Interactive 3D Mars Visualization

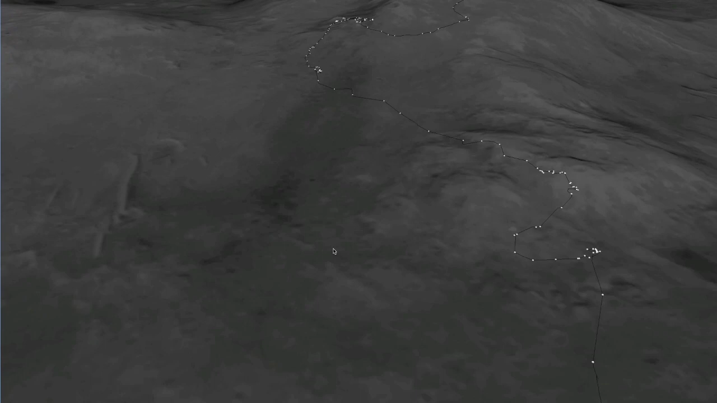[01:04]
The smooth flyover of the terrain of Mars uses Arter3D's GeoclipMap terrain system. Arter3D can run standalone or be embedded into an Eclipse RCP application.
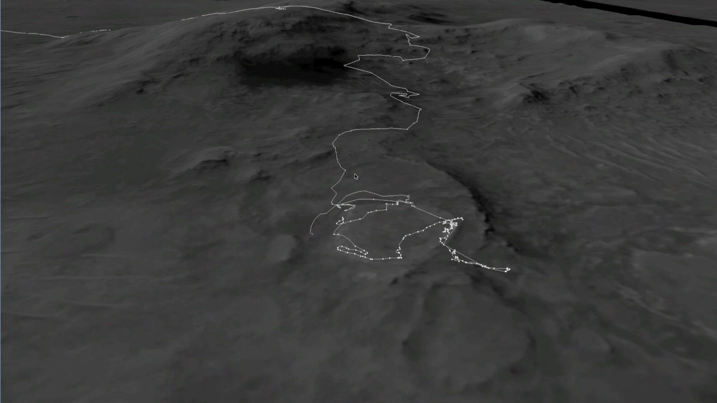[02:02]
One of the most challenging areas to visualize is Home Plate, where Spirit has spent several years capturing an extensive collection of imagery.
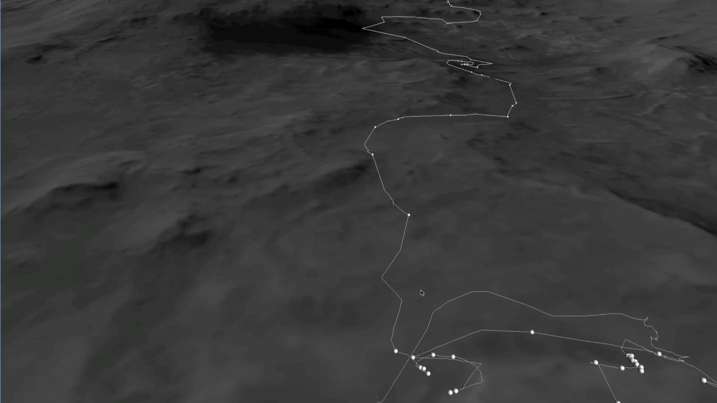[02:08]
Here there are hundreds of image meshes that are all in the same vicinity.